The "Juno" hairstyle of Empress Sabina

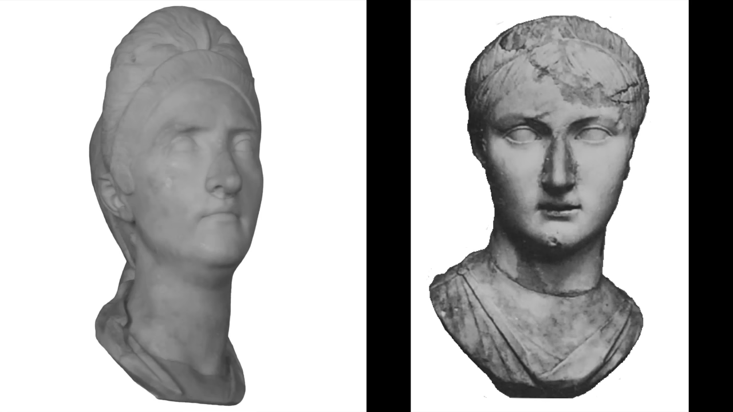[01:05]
Scholars call this style a platina type because of the diadem-like mound of hair over the forehead.